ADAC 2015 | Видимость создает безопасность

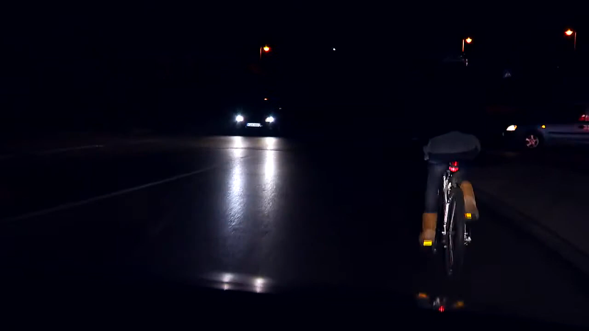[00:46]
Wie gut Reflektoren die Sichtbarkeit erhöhen, zeigt dieses Beispiel auf einer unbeleuchteten Straße.